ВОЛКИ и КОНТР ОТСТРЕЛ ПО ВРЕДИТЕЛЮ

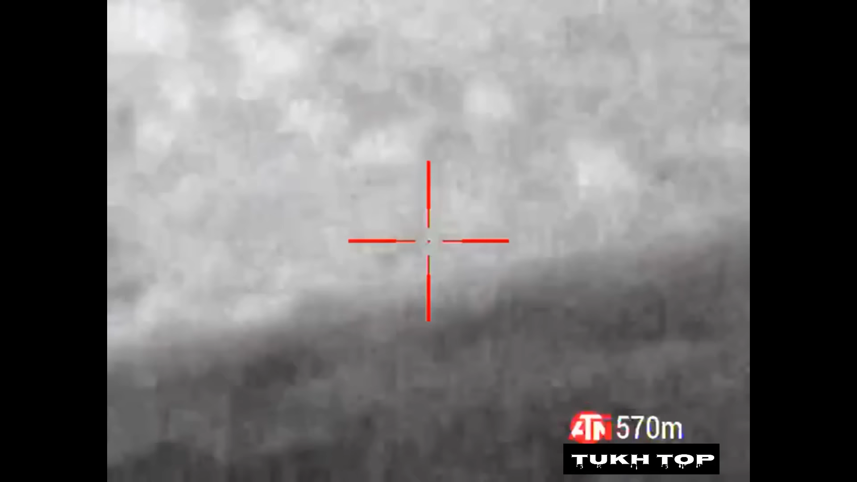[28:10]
Далеко это щекал. Сколько? 570 метров. Еще ветер, да, слева. Да. Видимо, где-то возле него упал.
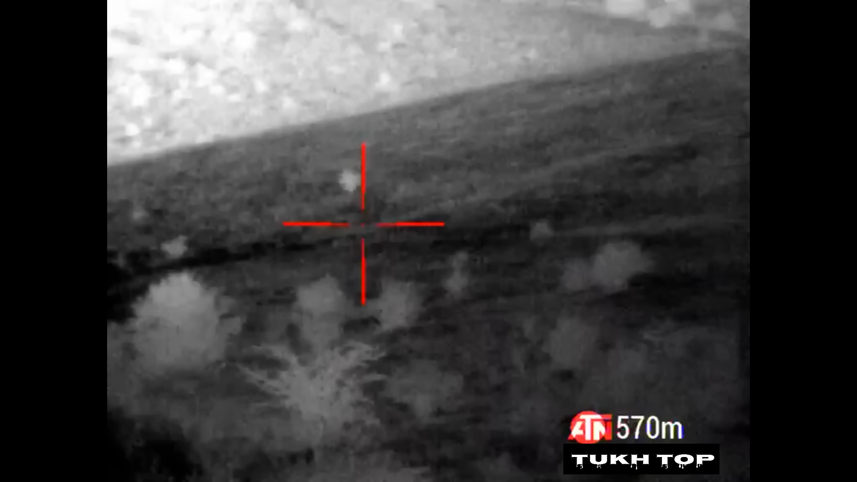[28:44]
Так, ладно.
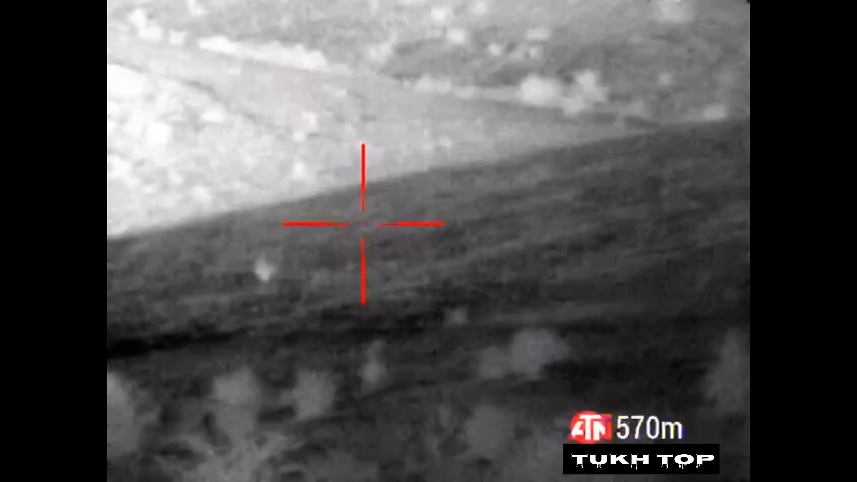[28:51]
Васи.
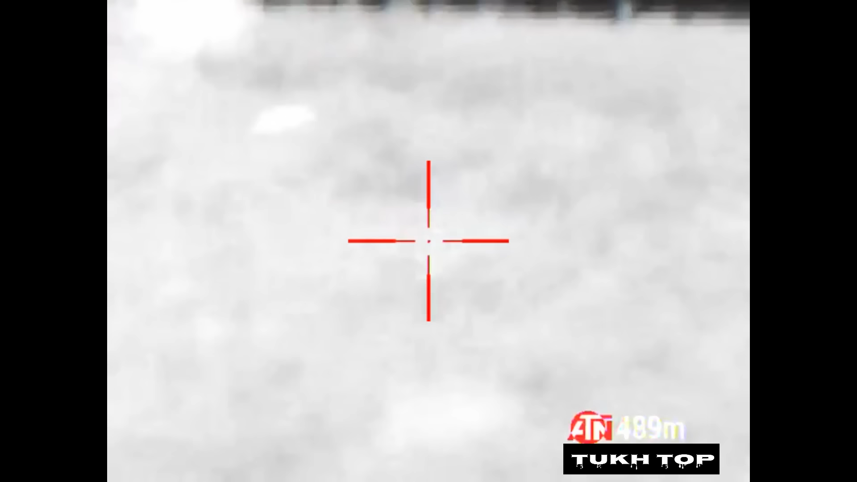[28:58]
Видел? 480. Упал, попал. Хотя шлепок видел. Слышал шлепок?
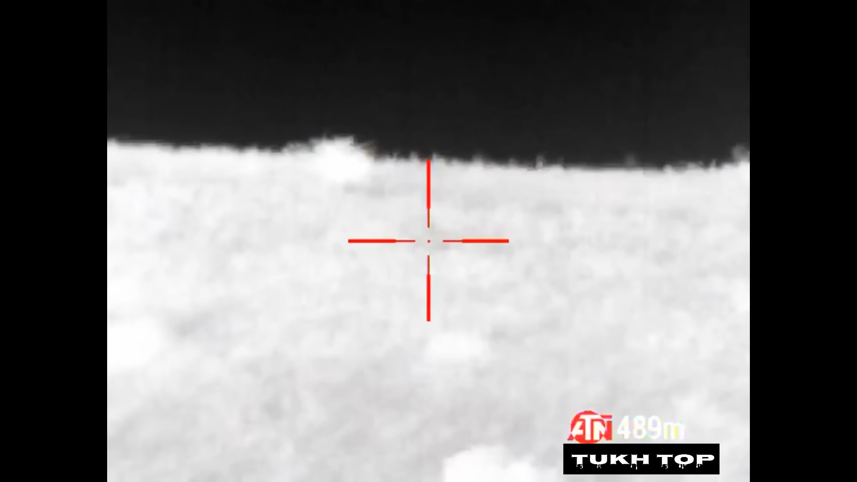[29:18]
489. Ничего себе.
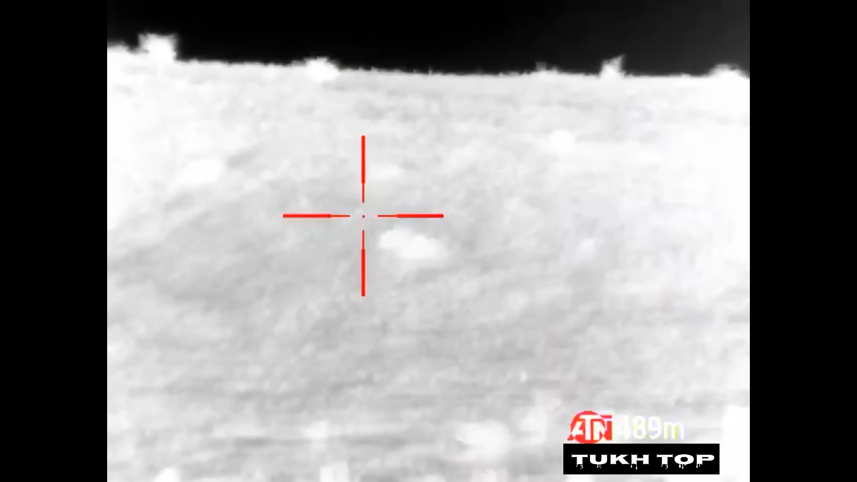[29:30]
Видел? Слышал шлепок? Слышал? А? Хлопок. Шлепок такой, да?
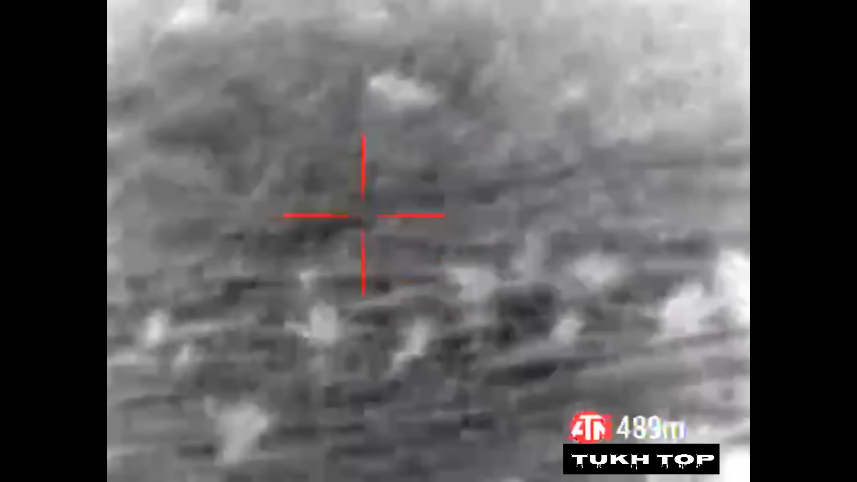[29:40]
Короче, 489. Ну, почти 89 метров. Да.
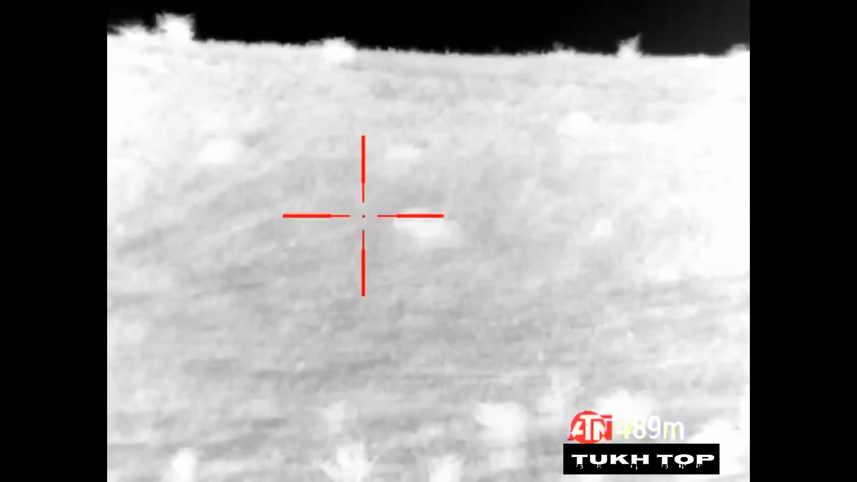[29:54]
Да, сегодня не его день.